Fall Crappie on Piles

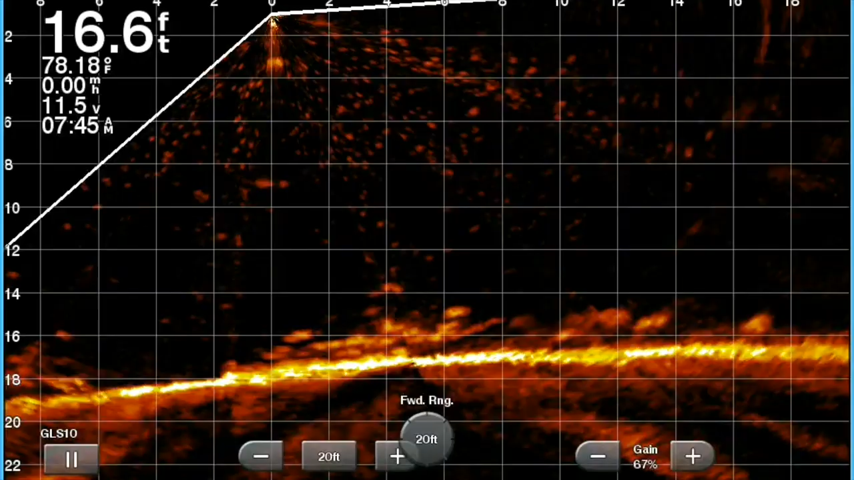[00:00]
On screen: depth 16.6 ft, water 78.18°F
Welcome back, folks, and we are going to have a fantastic day on the water as me and Mark is hammer the crappie.
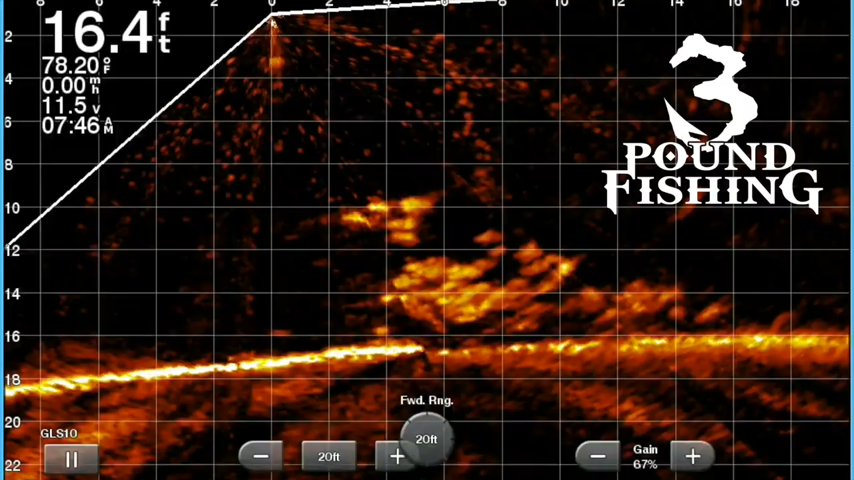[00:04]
On screen: depth 16.4 ft, water 78.20°F
I'm talking major hook sets all throughout this episode, and we're going to talk a lot about LiveScope.
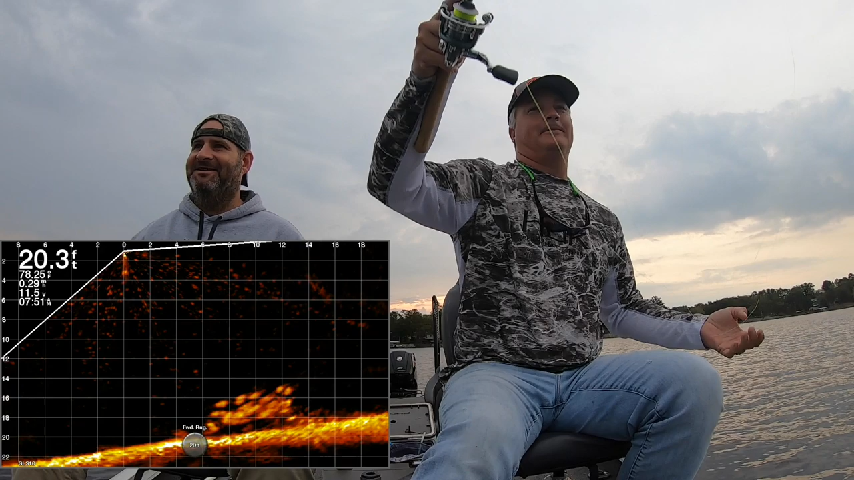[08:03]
On screen: depth 20.3 ft
Rhyme time. Rhyme time. Here we go. Drop it in. Watch it. Don't take me 2 seconds here. Right there. Come on, baby. Come on. Come on. Come on. There you go. Come on. Come on. You got it. You're a good little fishy.